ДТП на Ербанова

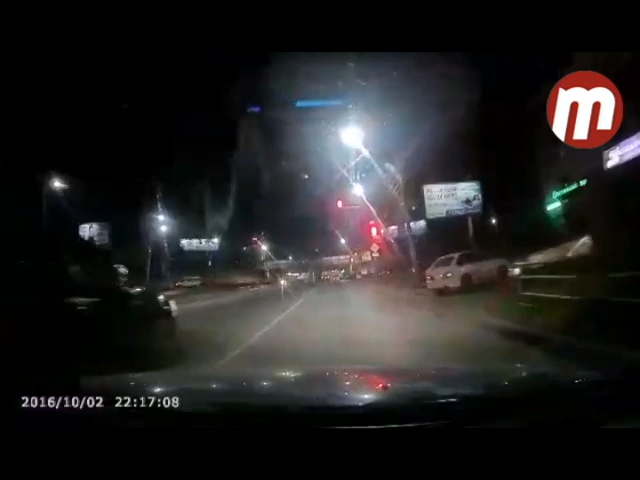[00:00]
Господи! И поехал дальше. Вот он, урод. Вот такие тебе. У меня есть все заснято. Две машины.
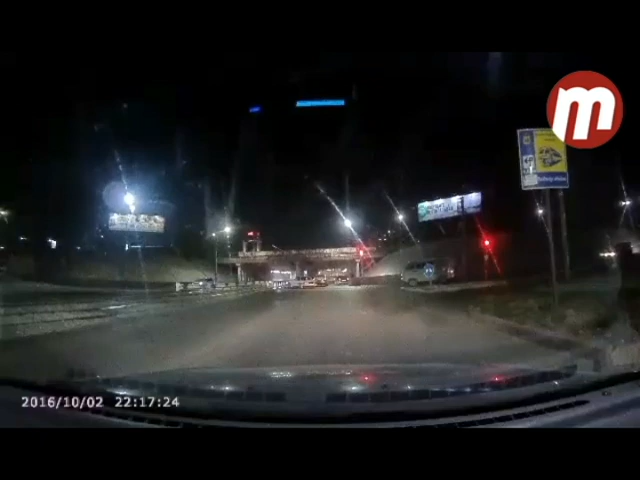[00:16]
Едет дальше, смотри-ка. Дальше уехал. Скажи, что у тебя есть.